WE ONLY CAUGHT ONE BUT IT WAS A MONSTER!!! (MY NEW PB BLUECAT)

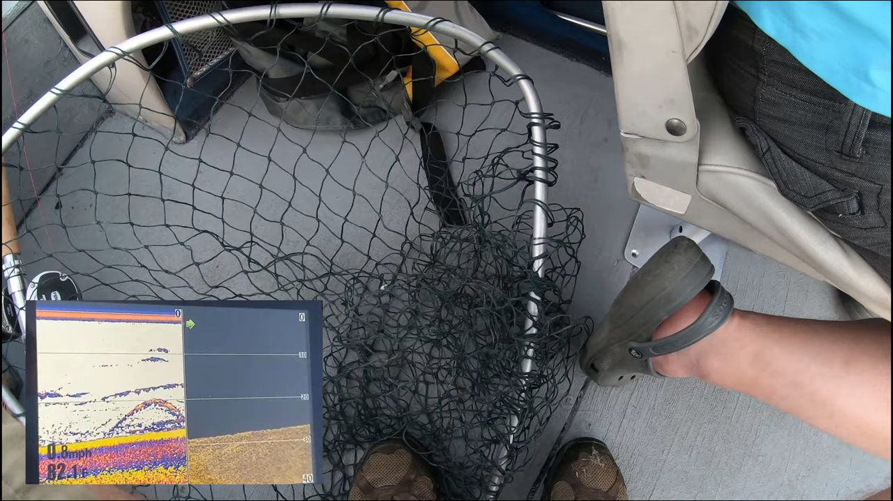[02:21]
This one Mmm Mmm Oh baby Get it Here we go Here we go That was fish Mmm We seen him We seen him down there Okay